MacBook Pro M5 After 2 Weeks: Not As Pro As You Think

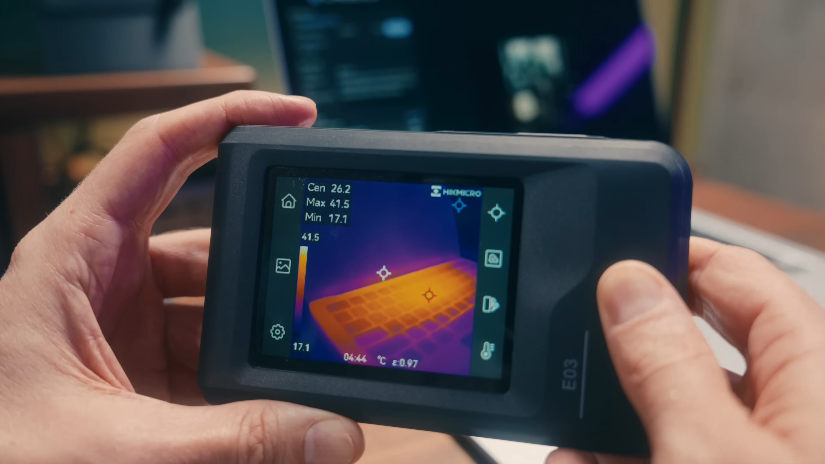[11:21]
Even hotter than the fanless M4 Air, and it seems like it doesn't take much to spin up that single fan under load,